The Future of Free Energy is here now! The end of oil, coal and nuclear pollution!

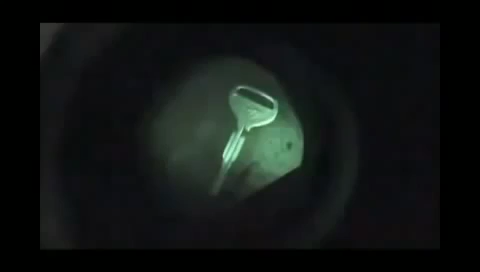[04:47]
And you can see, off a tiny film, incredible clarity.